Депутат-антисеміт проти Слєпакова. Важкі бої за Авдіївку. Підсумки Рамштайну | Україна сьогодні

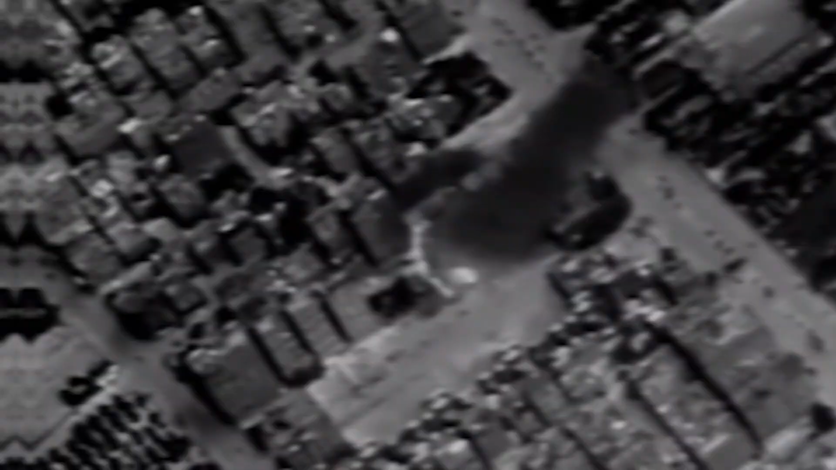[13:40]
Станом на зараз Цахал проводить масштабну атаку по сектору Газа.
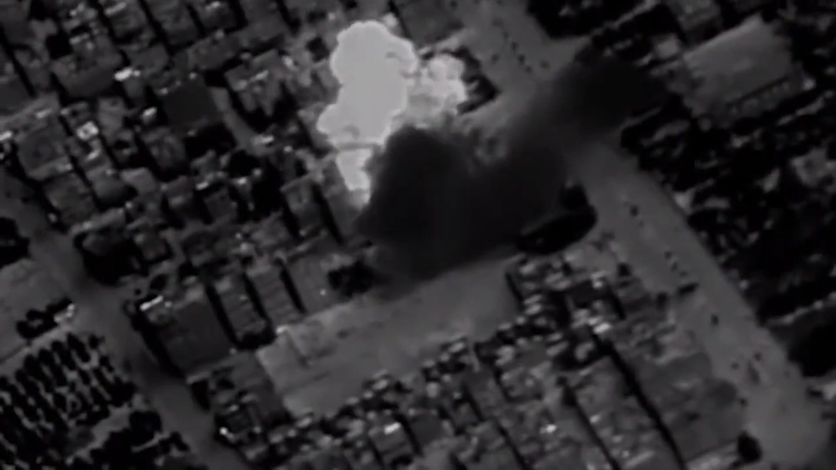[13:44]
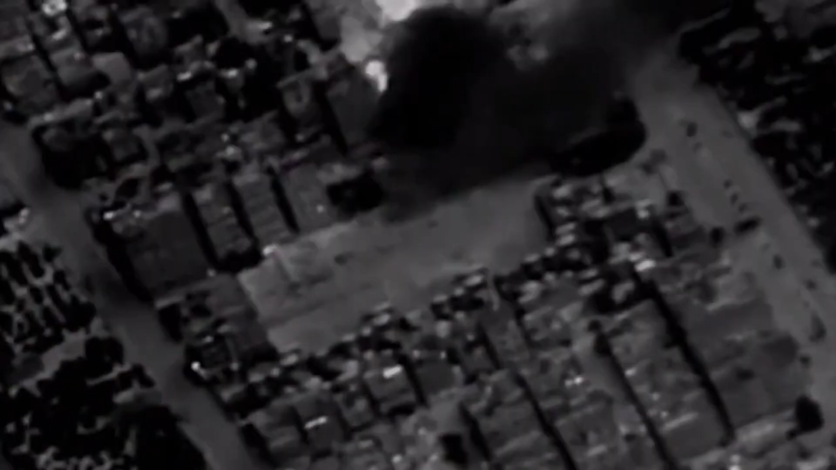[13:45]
Авіаудари припали на основні місця схубчення терористів.
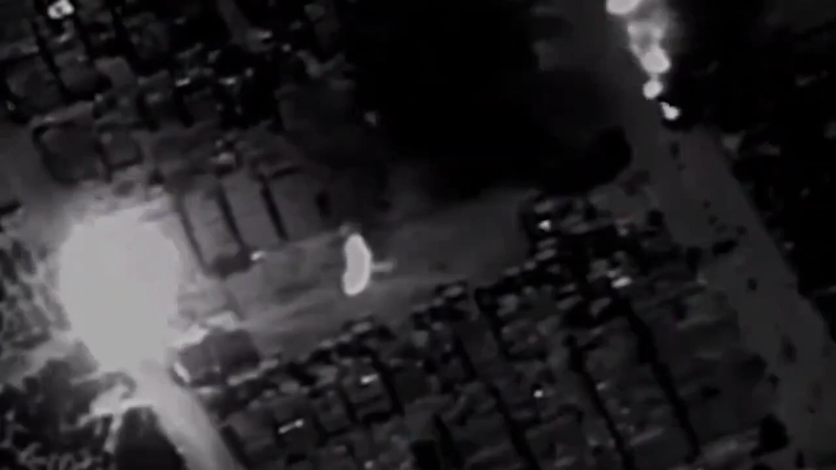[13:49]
Зокрема, були атаковані підземні тунелі та будинки високопоставлених командирів Хамасу.